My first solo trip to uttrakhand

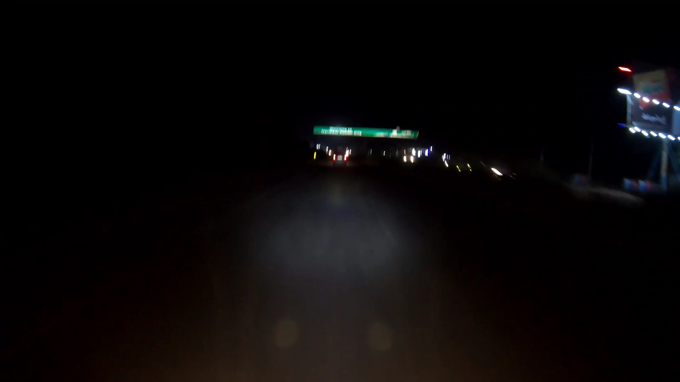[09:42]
दोस्तों फाइनली देख सकते हो बोड आ चुका है हरीदवार कोप सीडिये का आई तिक यहां से हरीदवार स्टार्ट हो जाता है तो दोस्तों यह
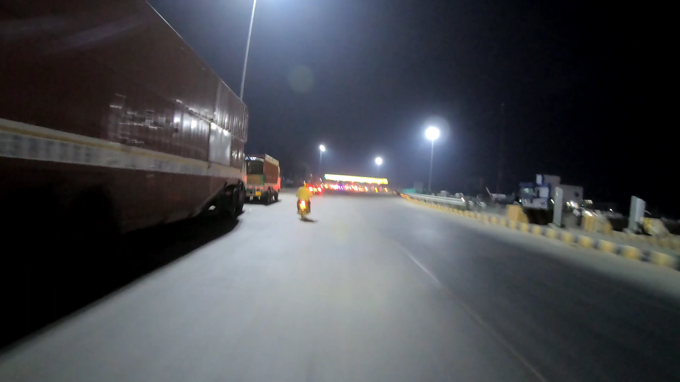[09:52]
आ चुका है तीसरा टॉल इसके बाद आगे टॉल नहीं मिलेगा
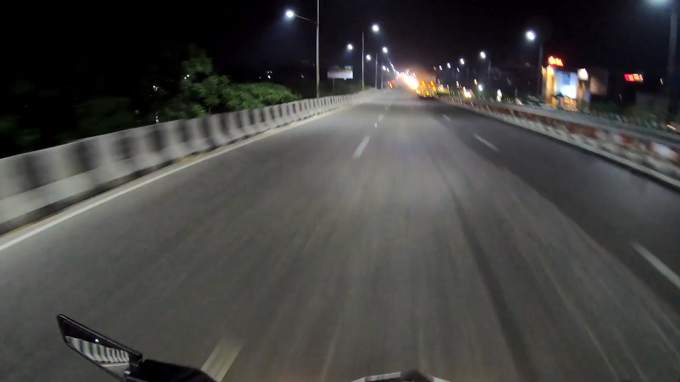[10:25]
र सारी दोवार और साइड में यह देख सकते हो घाट है जो भी साथ साथ
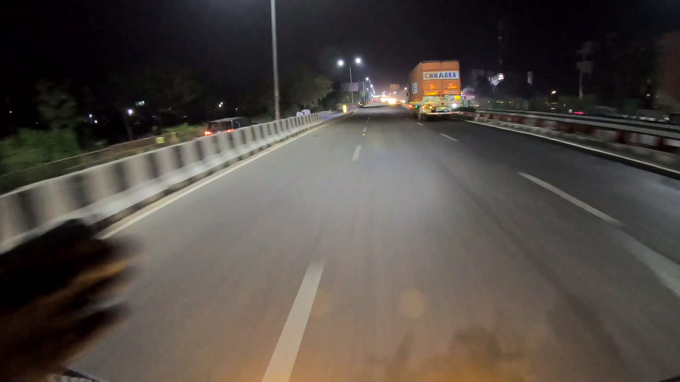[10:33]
चल रहा है और अब भी चलते हैं जहां पर शिव जी की मूरती लेगी है और चलते है वहां है कुछ देर के लिए रूखेंगे उस तो फाइनली मैं पॉच चुका हूँ उस पूल के ऊपर जिस पूल से
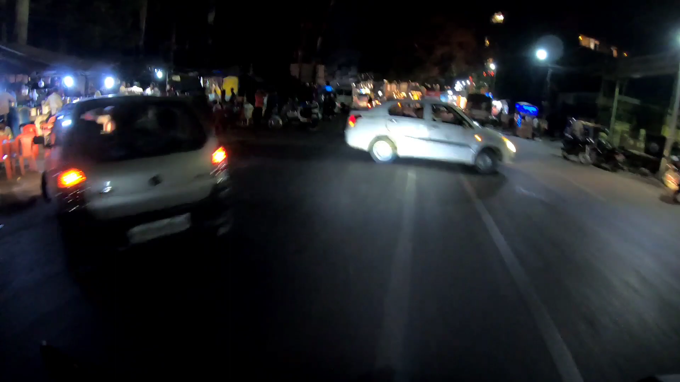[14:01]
भाकी पब्लिक तो बहुत जादा भार है
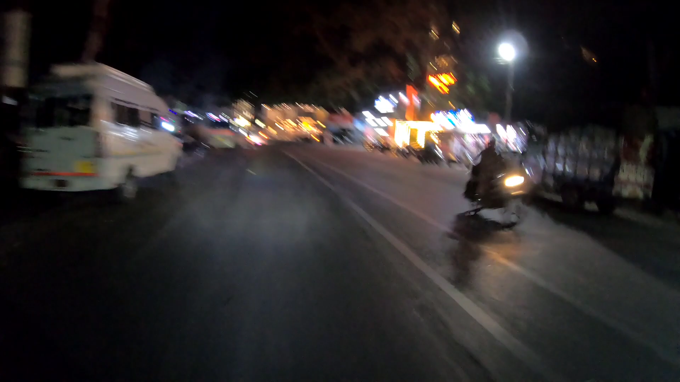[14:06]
रिशीकेश वाली साइड वैसे पूरी रात रहनक लगी रहती है
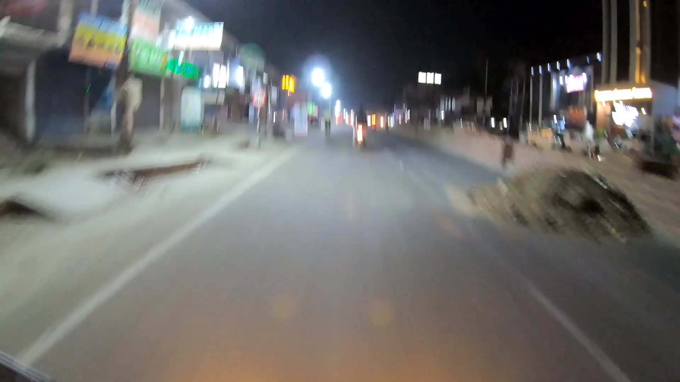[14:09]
पाकी जाएंगे धीरे-धीरे जाएंगे पाकी प्लेसीज भी कवर करता हूँ, मैं जाने वाला हूँ इस बार अकेला हूँ तो एक फ्रीडम है कि मतलब किसी और के शेडूल के हिसाफ से मुझे नहीं चलना पड़ेगा इस बार इस बार मेरा जो शेडूल है मैं खुट डिसाइड करूँ है इगली
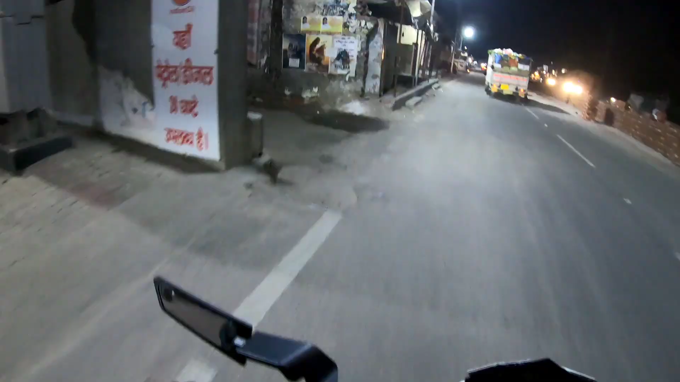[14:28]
यहां अंदर धरनशाला बता रहे हैं
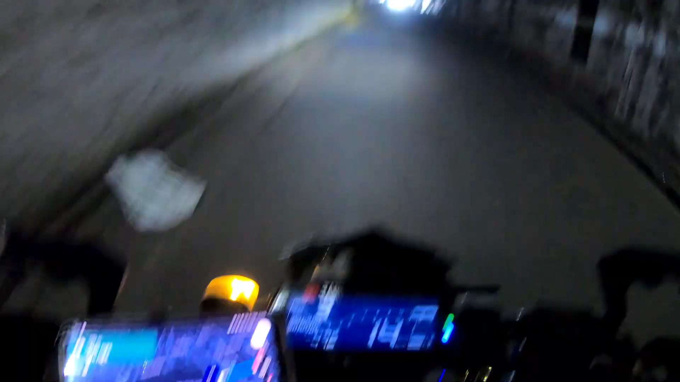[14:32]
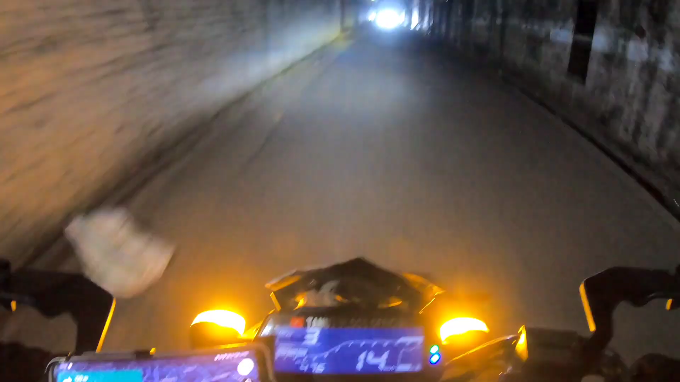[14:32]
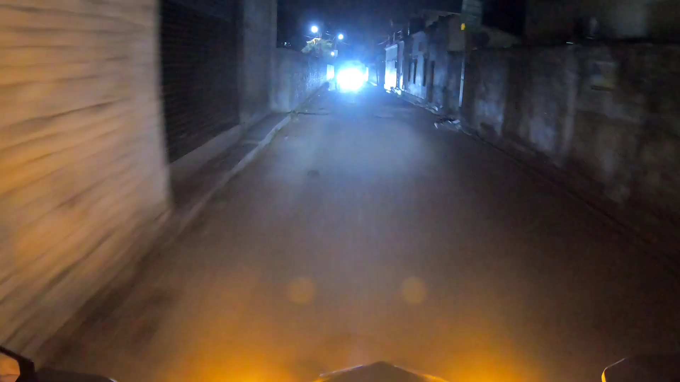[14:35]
अगरवाल धरनशाला नाम से है चल के देखते हैं